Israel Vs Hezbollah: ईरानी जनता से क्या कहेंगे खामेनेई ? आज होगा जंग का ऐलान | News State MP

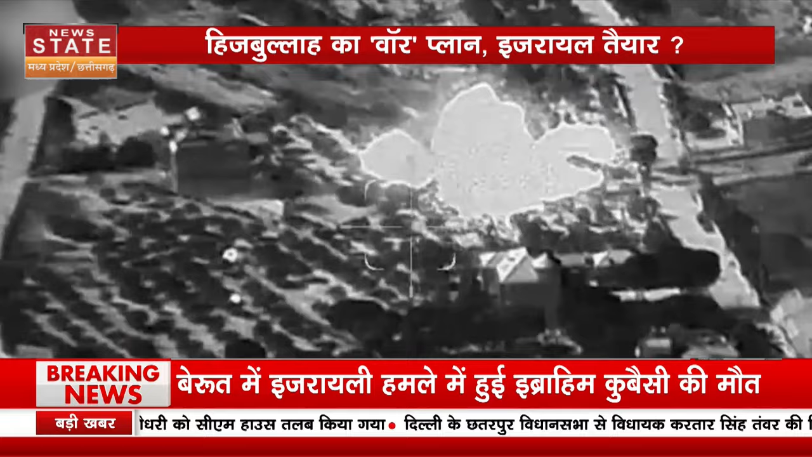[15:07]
دکھن لیبنین سے بیرود تک ہزرائیلی حملے میں ملوے میں تبدیل ہو رہے ہیں پچھلے دو دن میں ہزبولہ کے پانچ سو چالہ لڑاکے ماری جا چکے ہیں گھائلوں کے گنیتی کرنا بھی مشکل ہے لیکن اسرائیلی شہروں پر روکٹ ڈاک کر ہزبولہ یا جتانے کی کوشش کر رہا ہے کہ اسے ختم مان لینا اسرائیل کی بڑی گلتی ہوگی
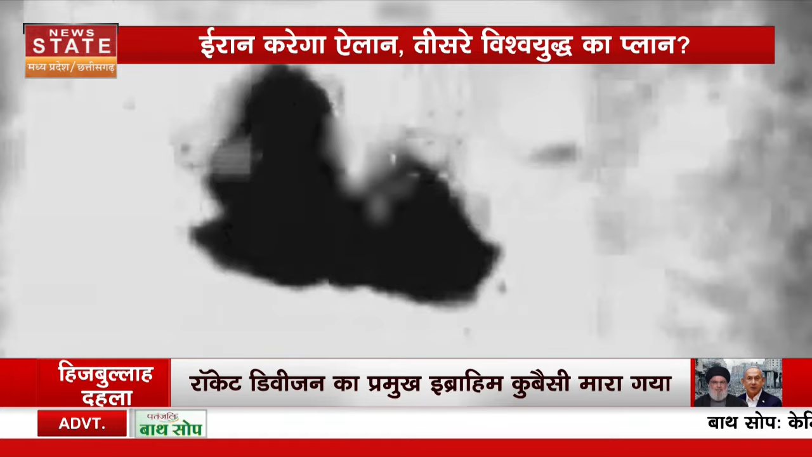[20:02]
بیتے چار دنوں سے آئی ڈیف لگاتار ہزباللہ کے ٹھکانوں پر تابرتوڑ حملے بول رہا ہے
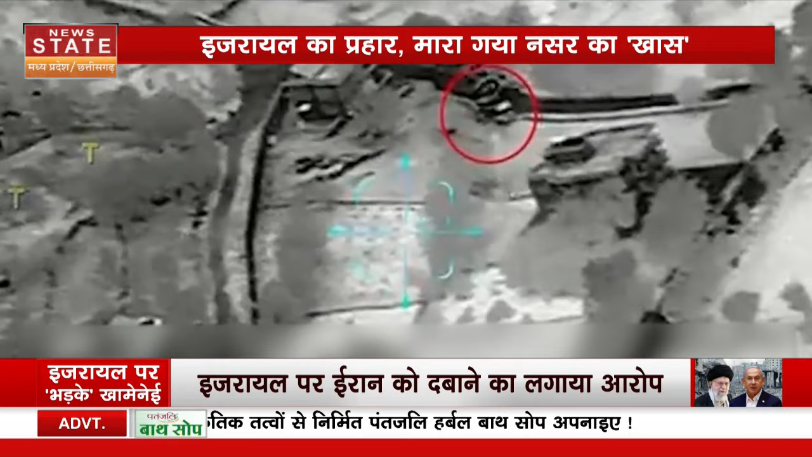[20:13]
اسرائیلی سینہ کے حملوں سے ہزباللہ کے ہزاروں ٹھکانیں نستنا بودھ ہو گئے ہیں بھاری بمباری کے بیچ دکشنی لیبنان میں ہر طرف تباہی کا منظر نظر آ رہا ہے
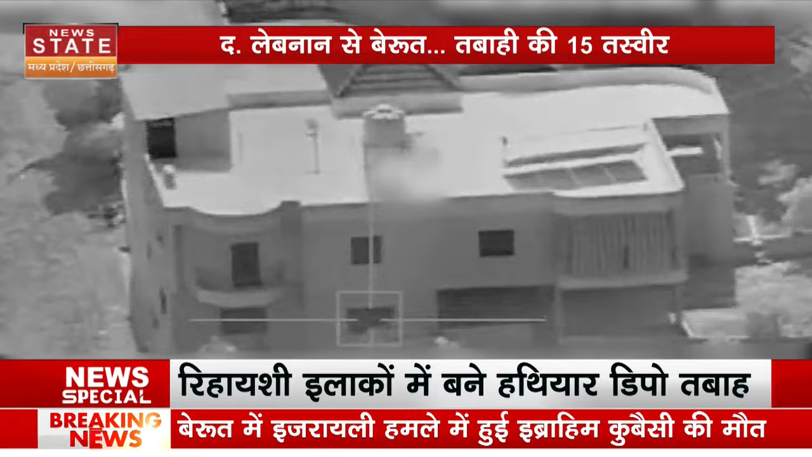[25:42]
یہ ویڈیو اسرائیلی سینہ نے جاری کیا ہے ویڈیو میں اسرائیلی حملے کے بعد ایک گھر سے روکٹ فائر ہوتا
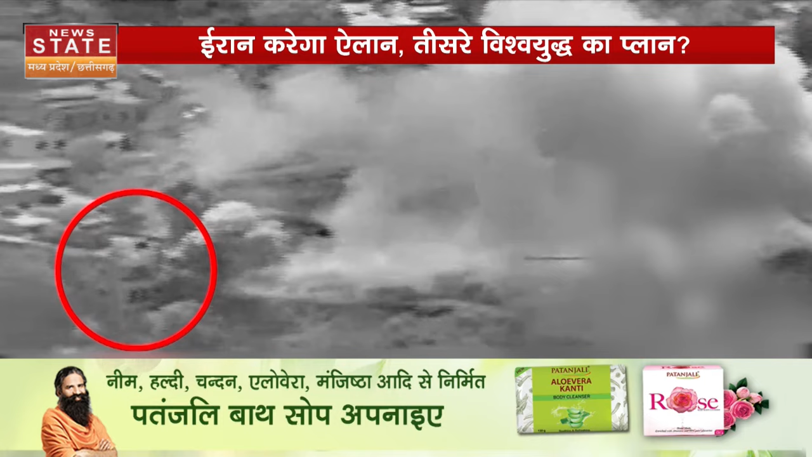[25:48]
دیکھا یہ روکٹ پاس کہیں ایک مکان میں پٹا اس ویڈیو کے ذریعے اسرائیل نے یہ پتانے کی کوشش کی کہ لیبنان کے رہائشی علاقوں میں ہزباللہ نے روکٹ اور گولہ بارود چھپا کر رکھے ہوئے ہیں